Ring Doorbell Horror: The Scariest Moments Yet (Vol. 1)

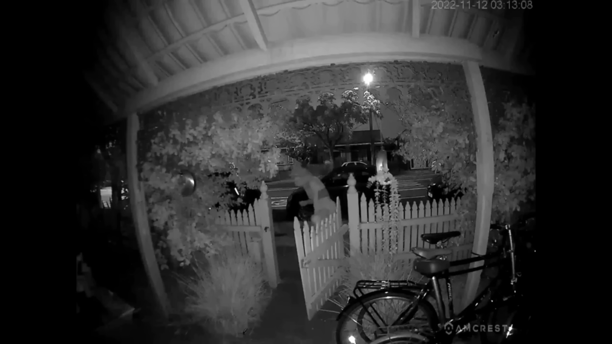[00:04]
She starts to move her hands in an inexplicably strange manner, you'll be left wondering if her erratic behavior is a result of something far more sinister than just drugs.
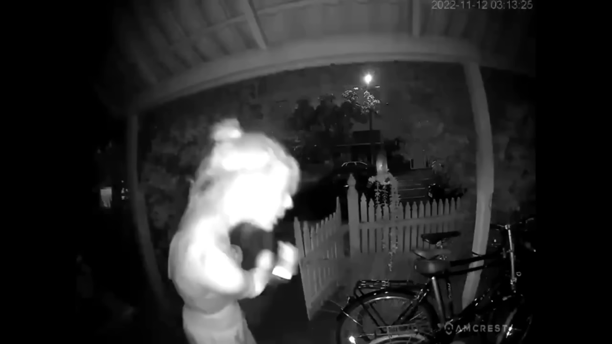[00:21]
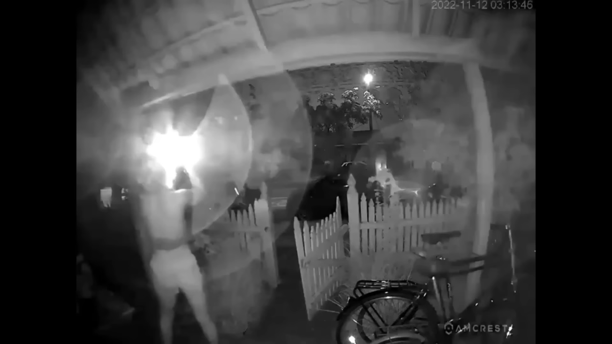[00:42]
In this footage, watch as an unknown woman approaches a lot more sinister than just drugs. According to the house owner, he had absolutely no idea who that woman was. But it's clear from this video, that she did in fact, steal several items from the owner's house.
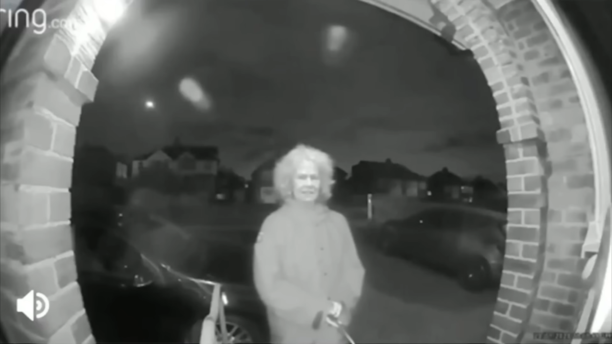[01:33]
An unexpected visitor appears, an old lady, brandishing a knife. What could have possibly driven her to such a terrifying act? One can only assume, that again, just like in the previous clip, she was on some type of drugs.
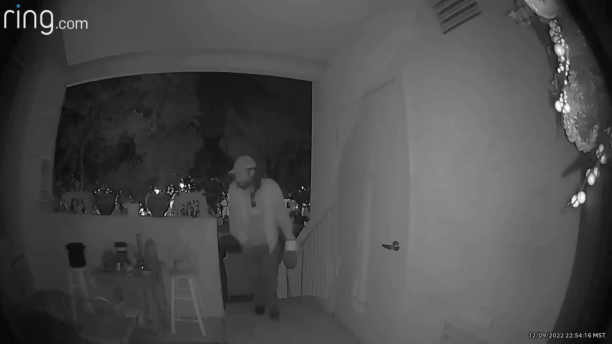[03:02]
Locking your doors is one of the simplest ways to protect yourself. But what happens when danger still manages to find a way in? This bone-chilling footage captures a man approaching an unsuspecting homeowner's door.
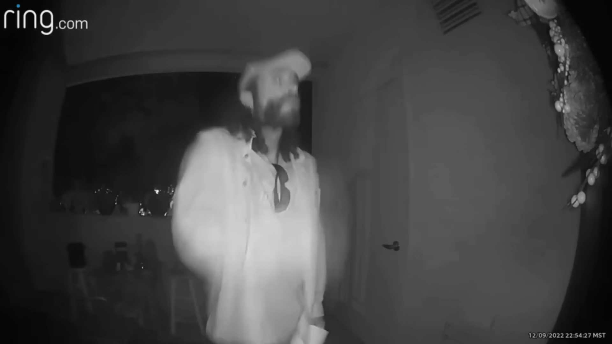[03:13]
What could he possibly want at such a late hour?
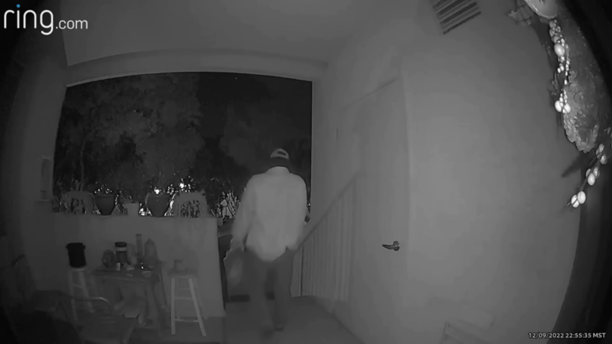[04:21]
Are you truly ever safe in your own home? This next clip captures a disturbing encounter that every homeowner dreads.
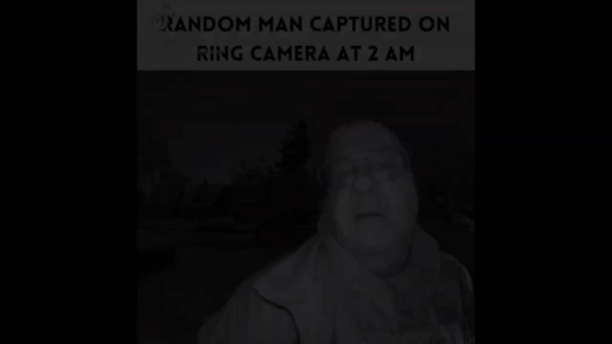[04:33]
A man lurking outside your door in the middle of the night, asking invasive and downright creepy questions. As the conversation escalates, you'll be left wondering just what this stranger is capable of.
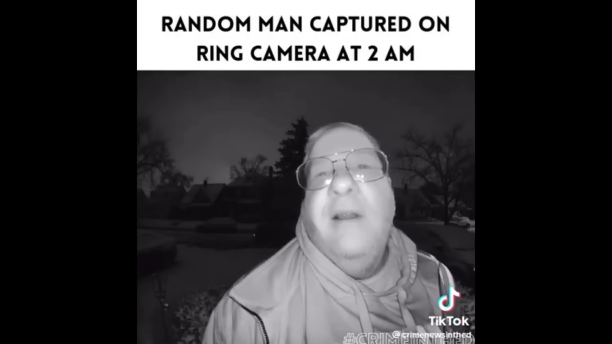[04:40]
Brace yourself as he poses a sinister request that's sure to send shivers down your spine.
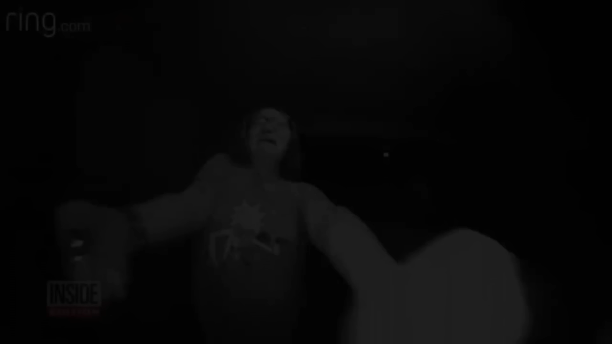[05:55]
A woman, driven by unknown forces, descends upon an unsuspecting lady's home.
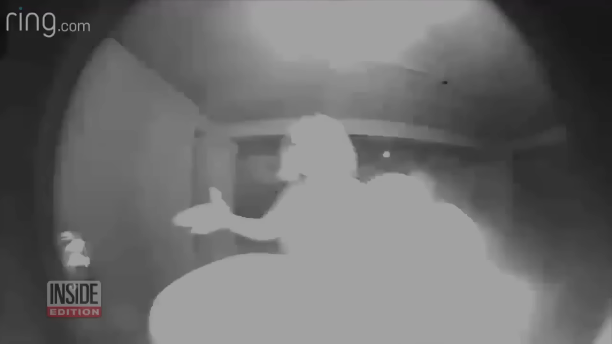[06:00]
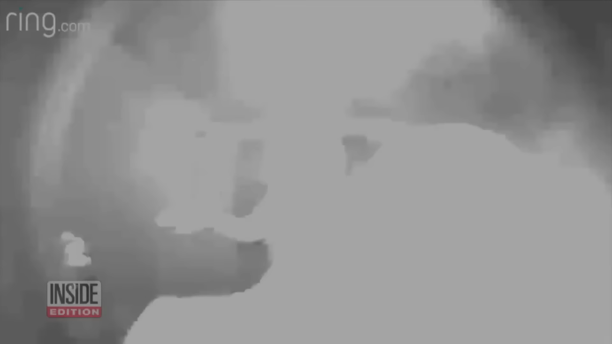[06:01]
Watch in horror as she frantically yanks on the front door,
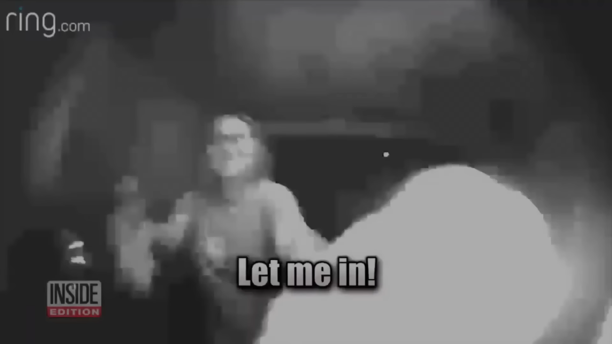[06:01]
shattering the glass window and unleashing a blood-curdling scream that will haunt your dreams. What demonic possession has taken hold of this woman, and what unspeakable terrors await those who dare to open the door?
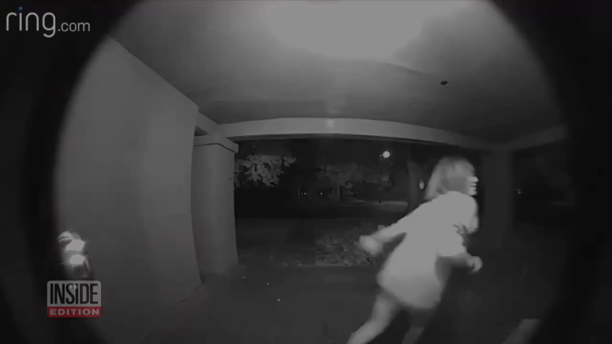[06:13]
Brace yourselves, for what you are about to witness may leave you questioning the very fabric of reality. Get the f*** away! What is going on? What is going on? I will shoot! I have a gun! Why?
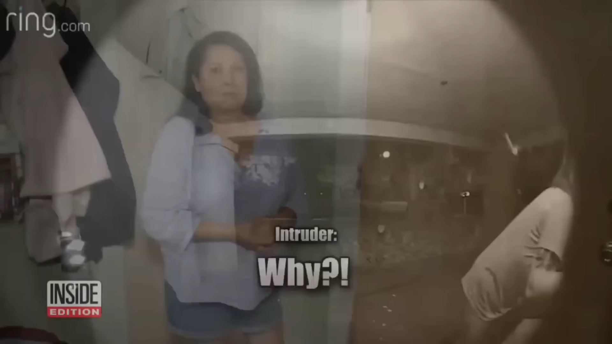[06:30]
Christine is a retired police officer in Fresno, California. She retrieved her nine-millimeter pistol and called 911. What are you doing?
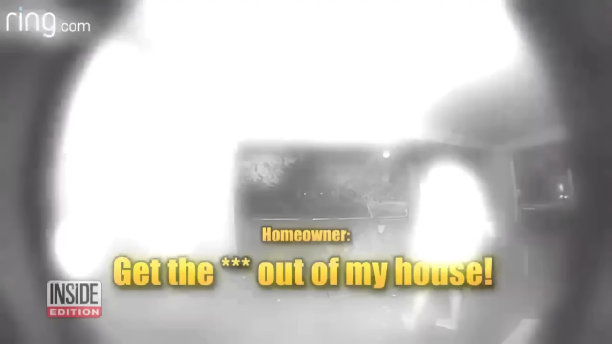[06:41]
Christine says when the woman reached into her window, it felt like a scene right out of The Walking Dead.